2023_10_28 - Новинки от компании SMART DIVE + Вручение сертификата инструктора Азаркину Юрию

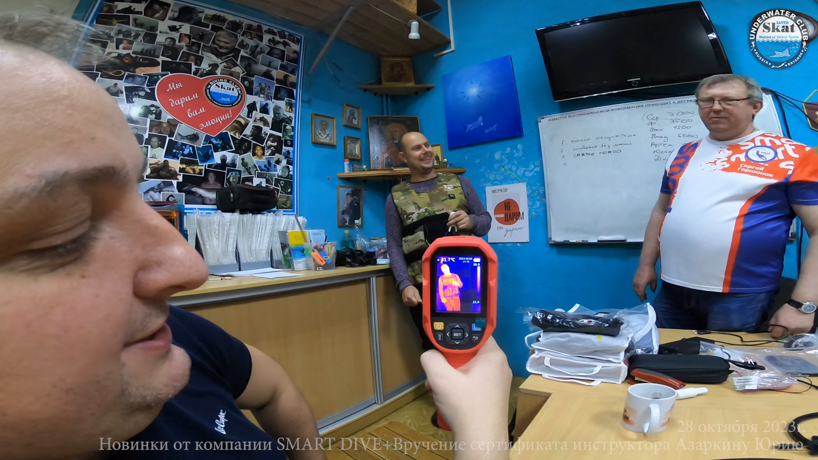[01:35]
Точка концентрации гелия? Ну, я боюсь, прибор не может показать нам это. Но вот этот вот узор на груди, который напоминает хохламу, наверное, там где-то близко.